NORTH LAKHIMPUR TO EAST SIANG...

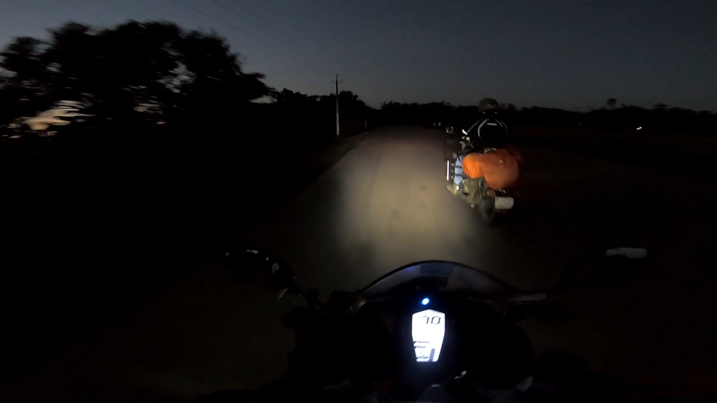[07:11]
সিমন চাপরি পাম 26 কিলোমিটার আর জুনাই 68।
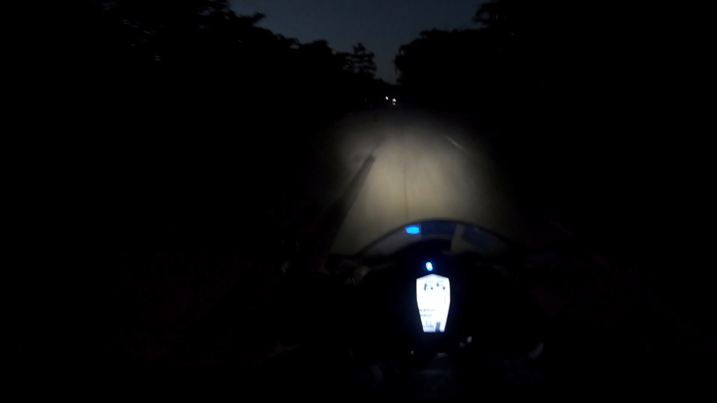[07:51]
দুইপিনে ধান খেতি, তো ধান খেতত যে কিছু পোক পোক থাকে সৰু সৰু, পোকবিলাক আহি মাৰি আছে টাপটুপ কৰি। ইয়াতে যদি হেলমেটৰ গ্লাছ খুলি দিয়া গ'লে মানুহ অন্ধ হৈ যাব গেলা।
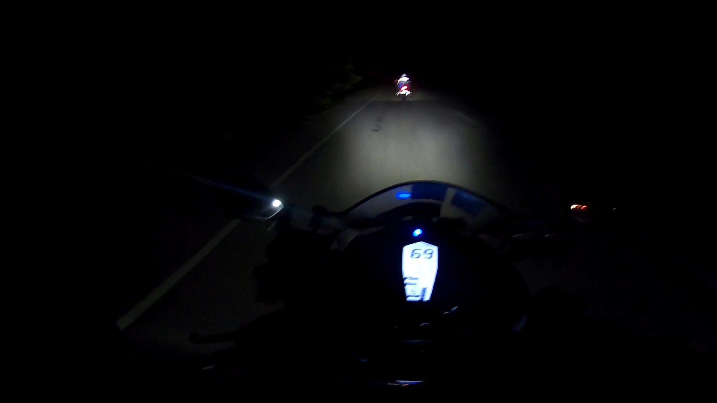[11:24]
ইয়াৰ পৰা মাইল পষ্ট দেখাবলৈ জাষ্ট ইয়াতে সম্পূৰ্ণ বেলেগ। ইয়াতে এইবিলাক গোটেই দিনত থাকিলে দেখা পাল হয়, এইবিলাক গোটেই ধাননি পথাৰ দুই চাইডে মোৰ ৰাস্তা দুই চাইডে। খিৰখিৰিয়া লাগি ঠাণ্ডা বতাহ যাক আহি গৈছে,
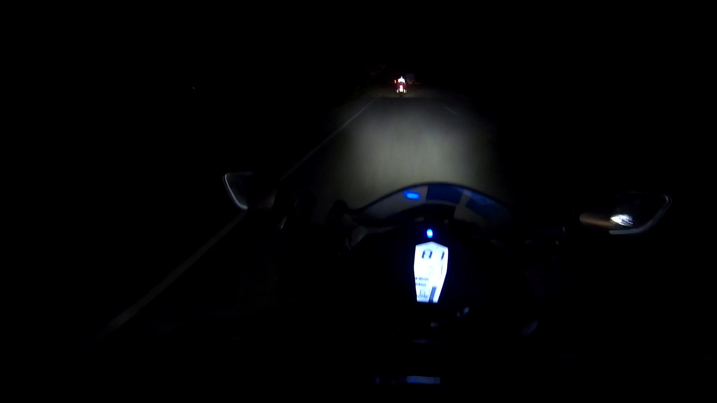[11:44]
খিৰখিৰিয়াই দিছে দেখা, কিন্তু বিৰাট ধুনীয়া লাগিছে।
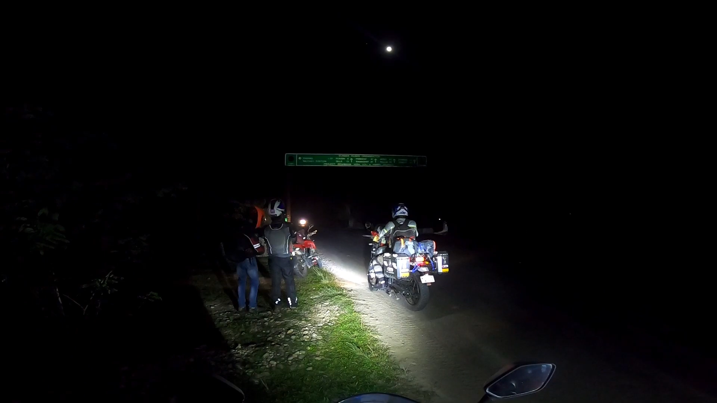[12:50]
ৰাণাঘাট 46, মেবো 62, চিলুক 869, ডাম্বুক 91, বমজিৰ 110। তো এতিয়া আমি ৰুক্সিন যাম। ৰুক্সিন যাই আমি পাচিঘাটৰ পাছৰ কাৰণে আমি মাথা মাৰিম। তো আহি পালোঁ ৰায়েং। আমি ইয়াৰ পৰা জোনাই 3 কিলোমিটাৰমান হয়, ৰুক্সিন 6 কিলোমিটাৰ।